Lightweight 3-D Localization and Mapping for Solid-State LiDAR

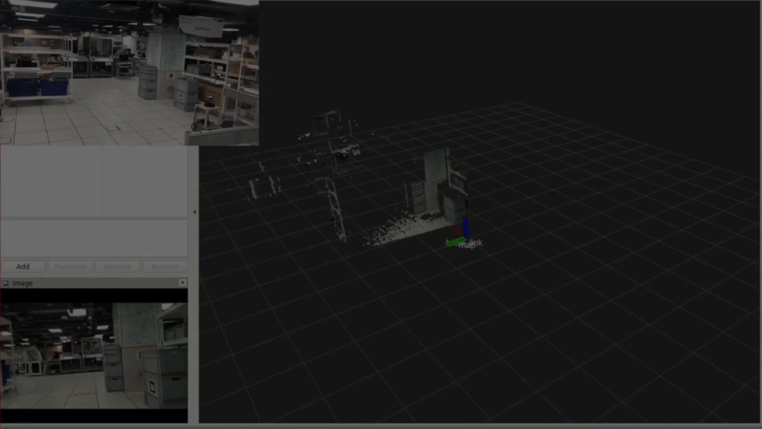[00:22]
Compared to mechanical LiDAR, solid-state LiDAR has higher update frequency and higher angular resolution.
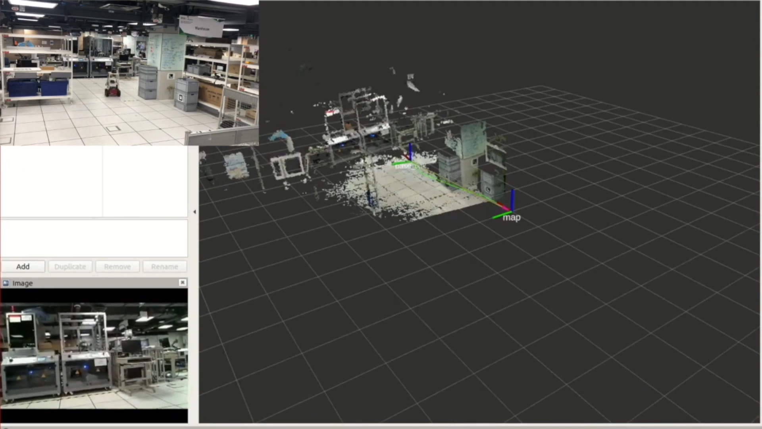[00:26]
But also have smaller field of view, which is more challenging.
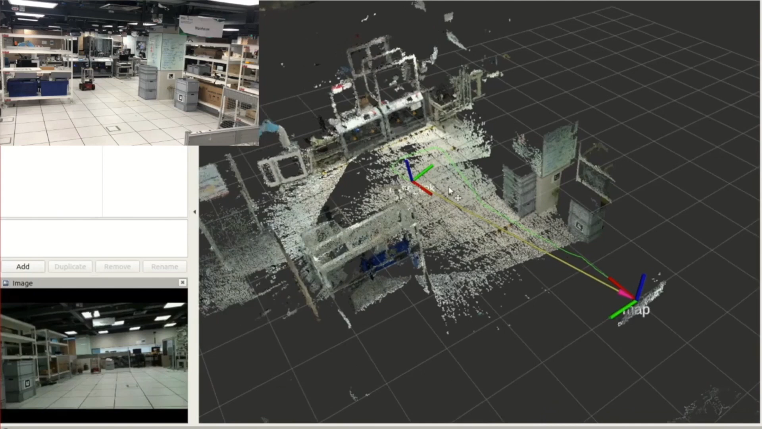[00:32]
Therefore, it is necessary to have a more robust and computationally efficient SLAM method for this new sensing device. In this paper, we propose a new SLAM framework for solid-state LiDAR sensors, consisting of feature extraction, odometry estimation, and probability map building. The proposed work is firstly demonstrated in a warehouse robot.
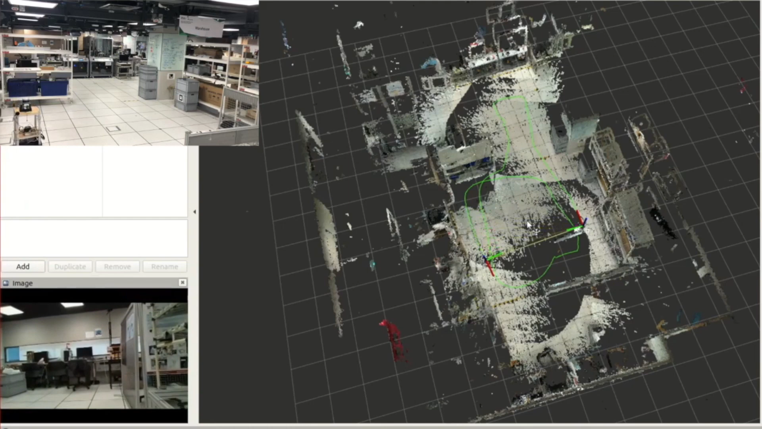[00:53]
An Intel RealSense L515 solid-state LiDAR is used for SLAM. The proposed system is running on an Intel NUC mini-computer with ROS integrated.
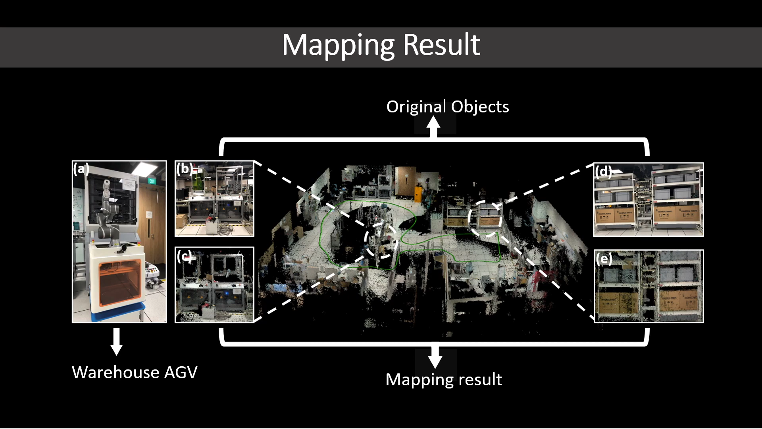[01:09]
Our approach is able to provide real-time localization and high-resolution mapping. In the meanwhile, we also evaluate the proposed method with ground truth.
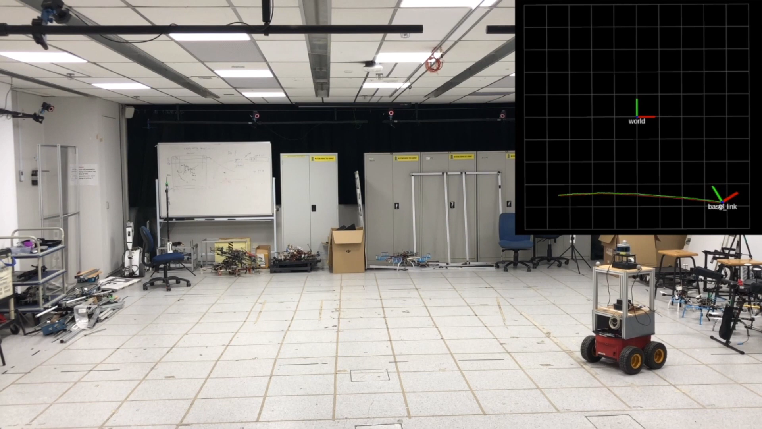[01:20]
We manually control the robot to move an indoor area and compare the result with VIKEN's system. Our Aporatch achieves less than 5 centimeters localization accuracy, which is enough for most small-scale robots.
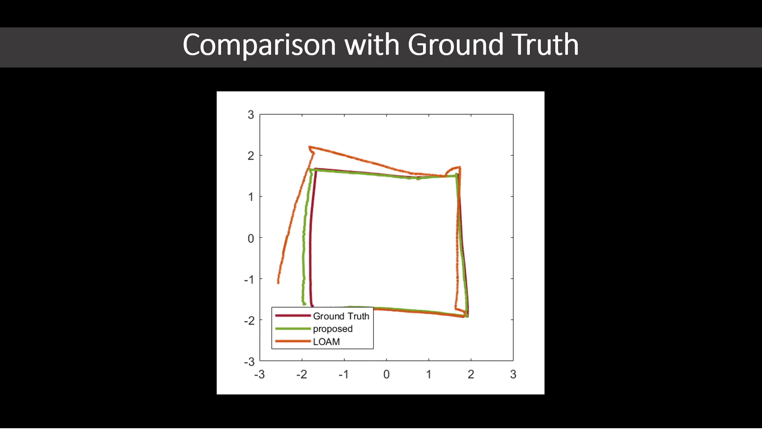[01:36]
Moreover, we also demonstrate the proposed method on a handheld device that is used for 3D scanning.
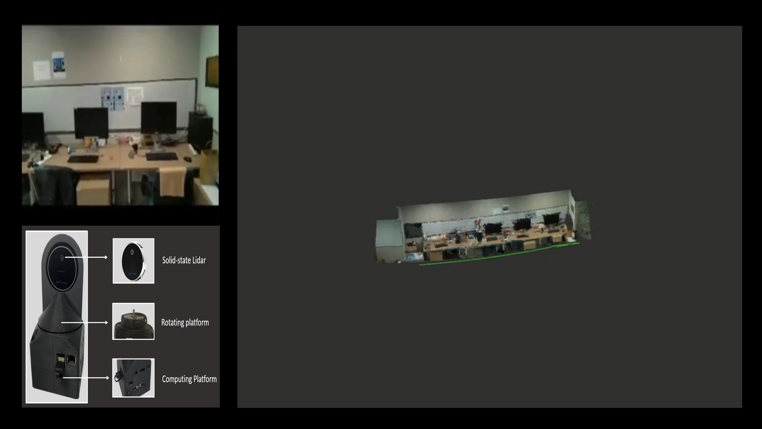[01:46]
Our method is also able to create 3D dense map in real-time on mobile devices.